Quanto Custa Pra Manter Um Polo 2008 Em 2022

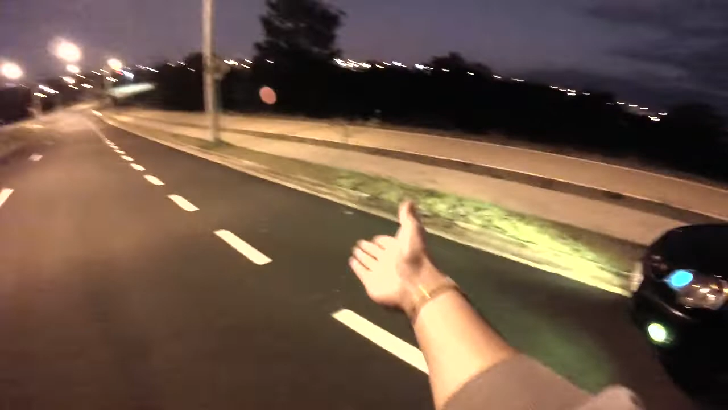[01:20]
Pintei de verde, bagulhozão clareia demais. Estamos usando o xenon em cima, só que tá desligado. Só tá com a outra baixa, que é de controle. E cara, vamos sair no carro vlog, espero que vocês curtam.